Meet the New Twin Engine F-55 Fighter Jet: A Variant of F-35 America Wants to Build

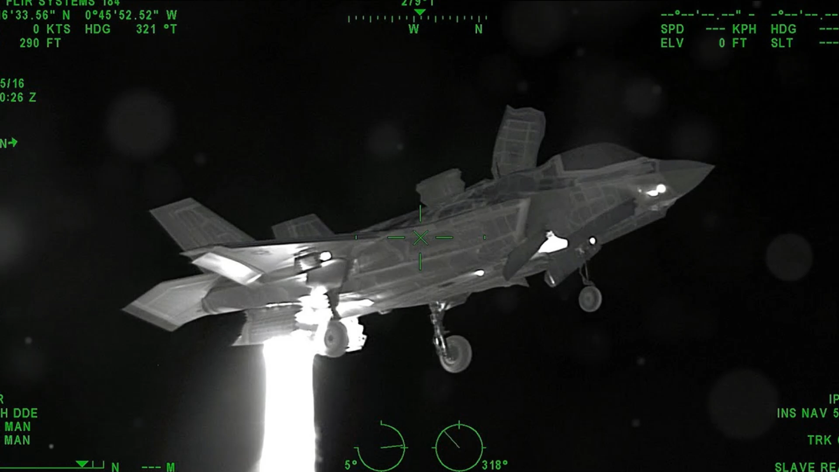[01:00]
While conventional radar systems rely on radio waves, infrared radar uses heat signatures to detect and track objects. This allows the F-55 to operate in environments where traditional systems might falter.